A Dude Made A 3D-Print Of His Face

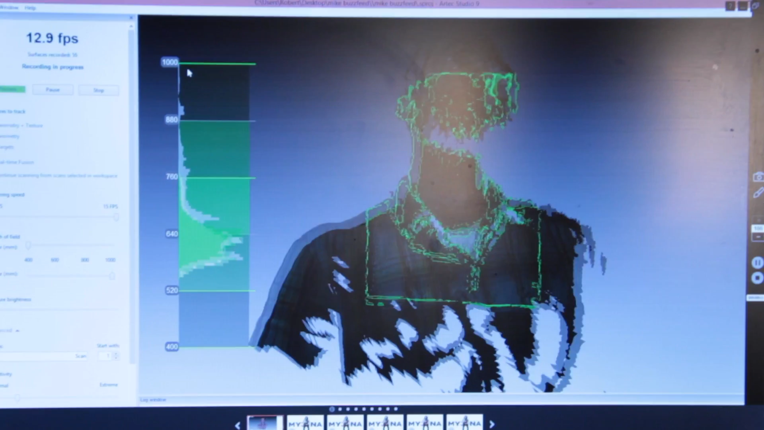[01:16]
just one piece of the head at a time one piece of the shoulders at a time and as we move around slowly you'll see frame
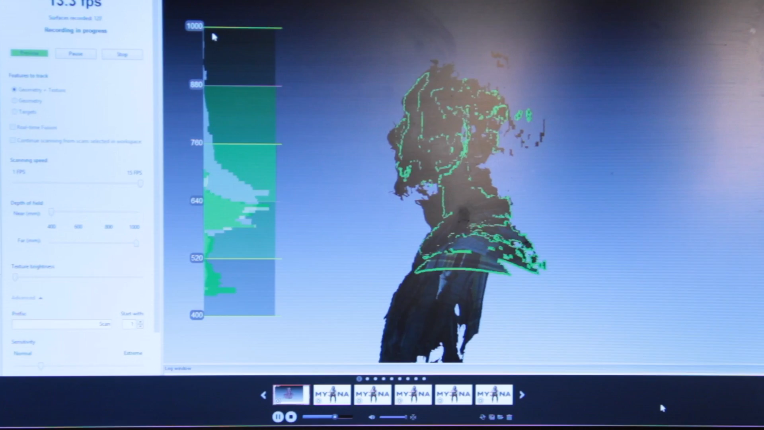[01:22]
by frame you get different parts of the body and then software in the 3d scanning suite morphs all
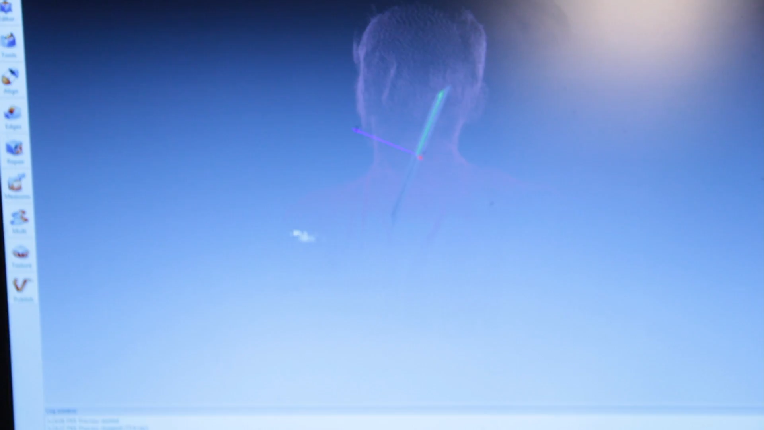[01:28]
the data together based on common points so once we have the finished 3d model file we load it into a special piece
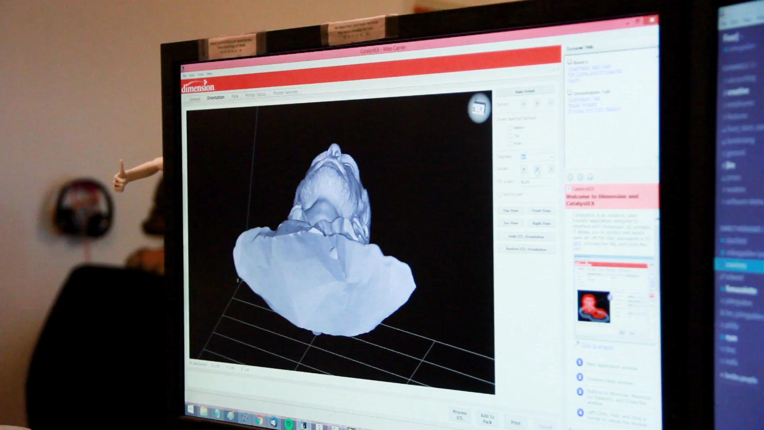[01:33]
of software called a slicer and we set the print properties the layer resolution and the type of material
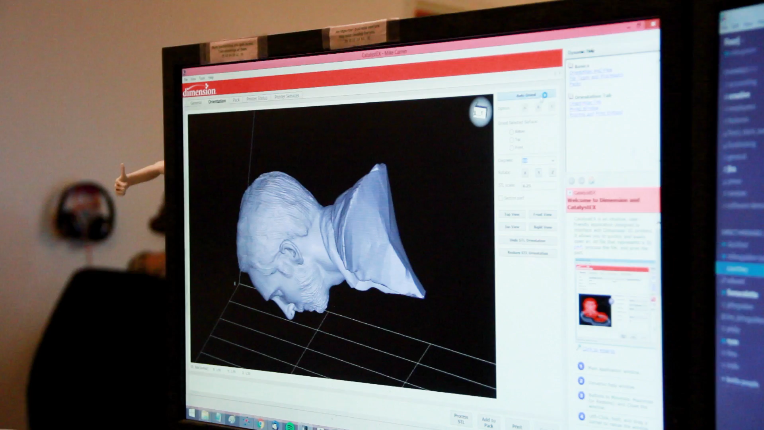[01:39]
use so the slicer takes that information and it literally slices the file up in software starting from the bottom and going up to the top so the printer will understand Mike's face as a stack of
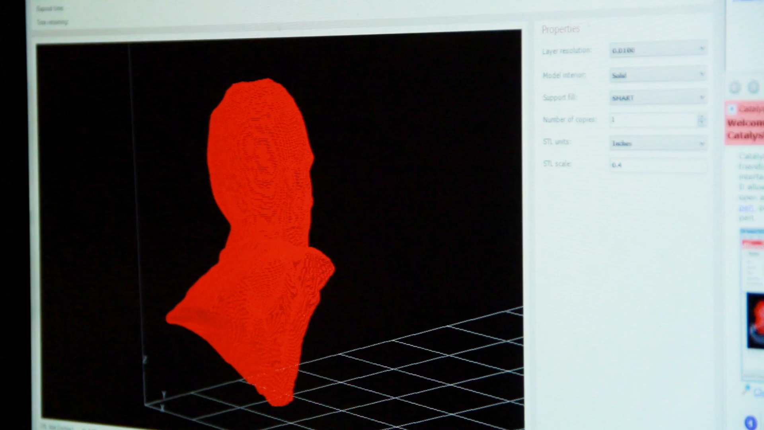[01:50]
slices each 0.01 inches thick in the pattern of the outline of his head once we get the 3d model file finished the slicer takes about 30